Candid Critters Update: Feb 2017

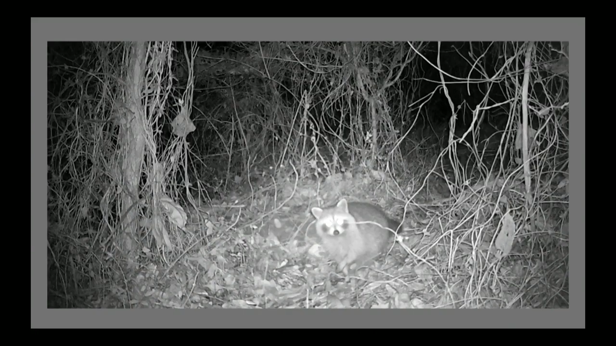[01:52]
Yes, this raccoon was found in Cleveland County. Oh, okay. Yeah, so he looks like he was caught doing something that he probably shouldn't have been doing. I find usually for raccoons that is the case, that they have been caught doing something that they shouldn't have been doing. He kind of has this paw of, like, he caught red-handed doing something. I think he did get caught, and I find that, you know, raccoons, as we all know, they're troublemakers, and I think that they live fairly guilt-free with that fact.
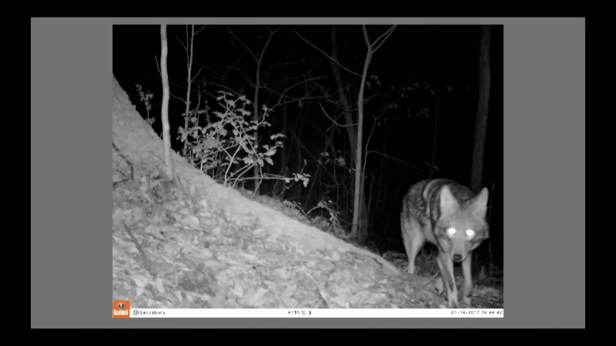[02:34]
Oh, this is a great picture. So this is a coyote. Where is this one from? This guy is from Rowling County. Oh, great. Yeah, I mean, the thing that I really like about coyote pictures is that there usually is quite a lot of variation in, you know, their coat color and the pattern and kind of the, I feel like their faces are often, have a lot of variation. This guy, and I have no data to back this up, but he looks kind of like an older, more experienced coyote to me.
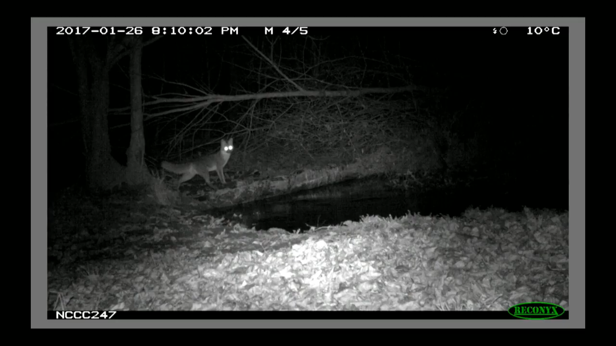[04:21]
Not that we know that it is a male. We don't. And I apologize, because I do tend to call random animals he. I'm not sure why. But we have no idea whether this is a male or a female. But we do know it's a gray fox. Mm-hmm. So we've got that. And I just think he's beautiful. And, you know, the thing that I love and a lot of people love about gray foxes is they're just proud and, like, bushy, like, beautiful tails. Right. And this guy is really showing it off. This picture is pretty idyllic, I think. Against the water. He looks like he has little pose there.
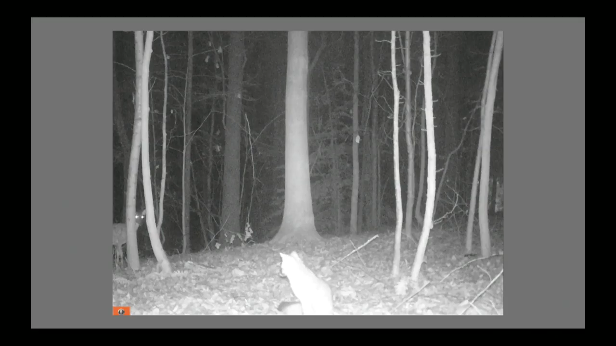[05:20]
They, you know, gray fox are not really going to prey upon white-tailed deer. So, you know, they seem like they're wary of each other. They're acknowledging each other. They're very aware. They're aware, yeah. They're staring each other down. They're having a little staring contest, but probably not out of fear, maybe just a little out of caution. Yeah, and, you know, learning kind of a little bit more about the interactions between species like this, which we really, you know, no one has really researched the interaction between gray fox and white-tailed deer.